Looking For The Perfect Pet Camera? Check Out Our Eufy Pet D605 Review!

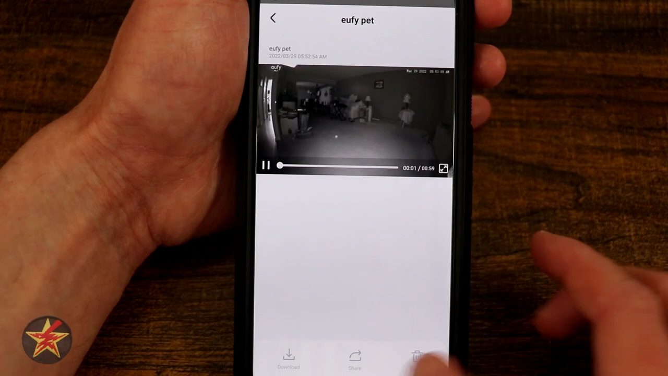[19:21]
which I will mute to not get copyright. But it will pretty much do a time lapse of your cat or pet walking around doing whatever they're doing.
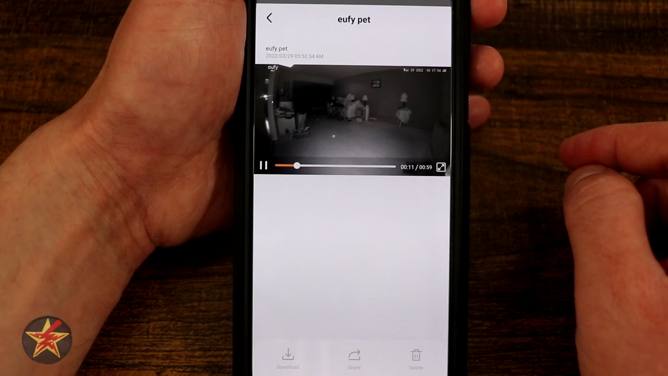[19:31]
So this is kind of one way that you can keep tabs on them if you're just looking for a daily summary.
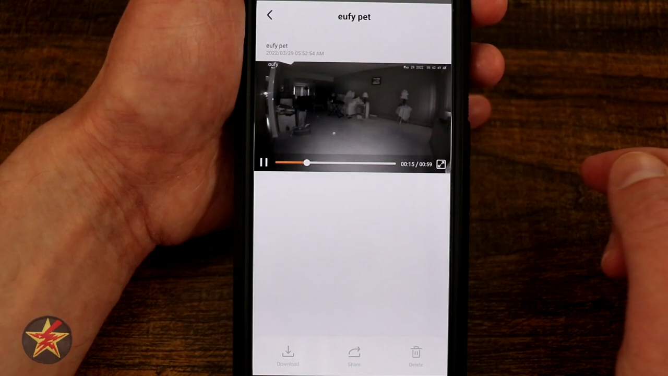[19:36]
This generally comes to your phone about 5 or 6 o'clock at night. You have the ability to download, share, or delete.
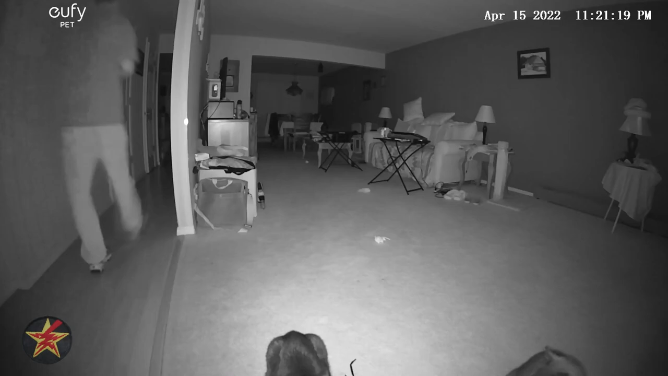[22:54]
They're both sitting there waiting for treats.